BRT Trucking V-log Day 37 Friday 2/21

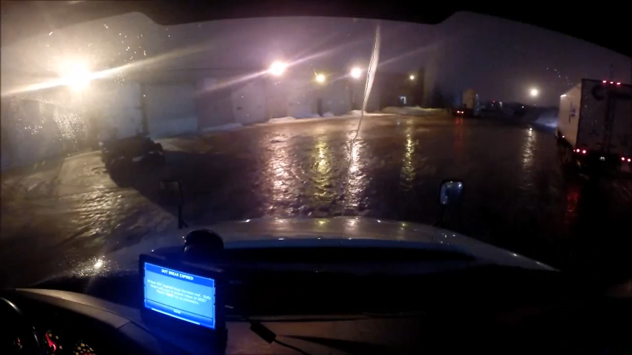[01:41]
Alrighty, we get to go now through our wonderfully icy yard and it's not icy because of the rain. Well, it is because of the rain but it's not because it's ice rain. It's icy because the rain has washed away the top layer of the snow. Dude, you saw me going here and then you decide to go. Really? Alright. And it's turned the snow that packed snow that was in the yard into ice. So... Just gotta take it easy. Get out of the yard alive!
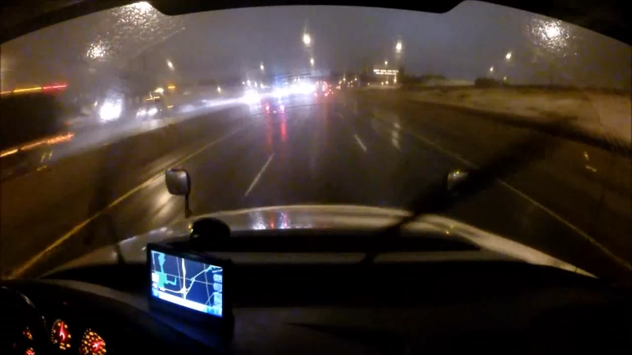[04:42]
Alright, well, we've made it in town no problem. Roads are still just wet. Oh, just keep on motoring. See what happens when we get east of the city here. Fort Hope, Coburg area. Roads might worsen up a bit there, I'm not sure. We'll find out. Hopefully it's not going to be too bad.